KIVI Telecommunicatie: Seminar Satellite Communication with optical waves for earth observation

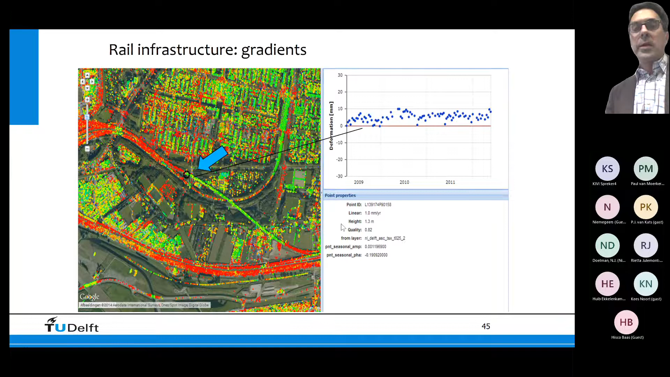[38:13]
En daar het zandlichaam waar de spoorweg op ligt, ligt niet. En dan zie je dus dat je plotseling die overgangen hebt. Hè. Dus het zwarte puntje wat we hier zien, is een punt wat stabiel is. Dat is groen. En vlak daarnaast zit een puntje dat gaat met een noodgang naar beneden. En dat betekent dat een trein die daar overheen gaat, die krijgt natuurlijk een enorme smak. Dus nou, die machinisten die weten dat op een gegeven moment wel, die moeten daar dus langzamer gaan rijden. Met gevolg dat je transportsnelheid afneemt. Dus als je dit nu ziet aankomen, en we kunnen zien van nou kijk, dit is zoveel millimeter per jaar aan het zakken.
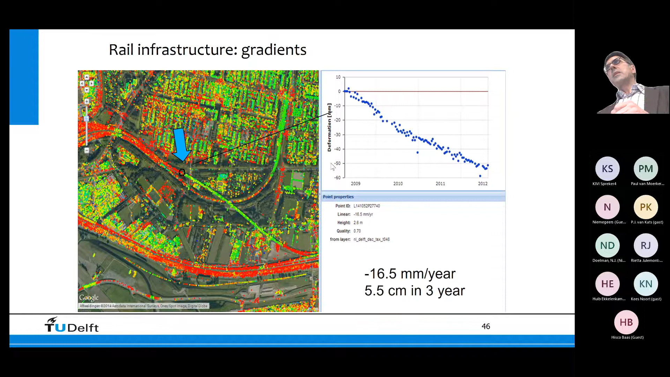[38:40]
Dan kunnen we precies aanwijzen van nou ProRail, je moet zorgen dat je voor volgend jaar daar gaat ophogen, want anders gaat het mis. Nou, dat zijn allemaal voorbeelden waarmee we dus